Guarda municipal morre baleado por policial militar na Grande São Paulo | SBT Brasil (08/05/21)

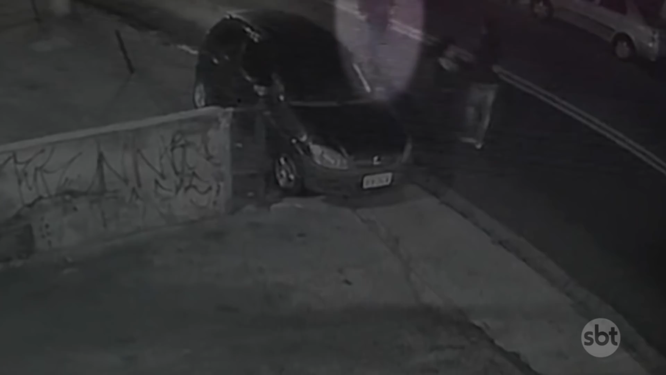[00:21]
As imagens mostram quando o guarda municipal segue um casal que havia sido expulso da balada. O rapaz discute e o GCM atira contra ele. Não dá pra ver o que acontece depois, mas em 10 segundos a Polícia Militar aparece. O guarda levanta os braços e mesmo assim é baleado no peito. Ele cai com as mãos para cima em sinal de rendição e os 5 PMs se aproximam.